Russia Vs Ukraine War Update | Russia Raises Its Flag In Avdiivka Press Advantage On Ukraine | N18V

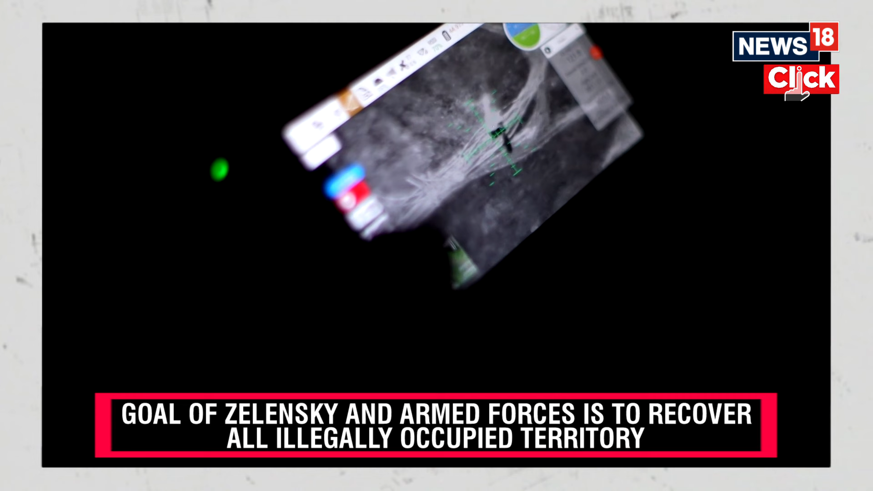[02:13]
Давай. Вперед пішло. Ох, ні, файно, в башні. Файно, загорився, є. Є, загорився.
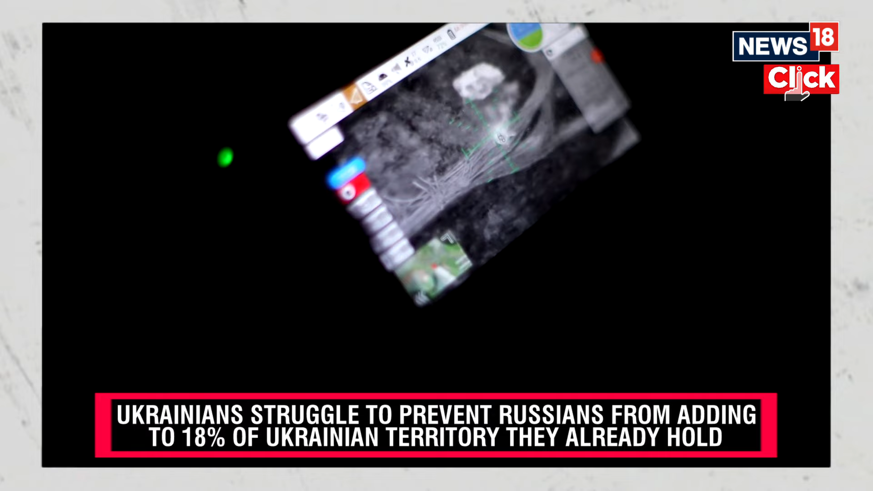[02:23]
Так, в башні прямо. Підтягнули техніку на ближні дистанції і це особливо там часів яр той напрямок.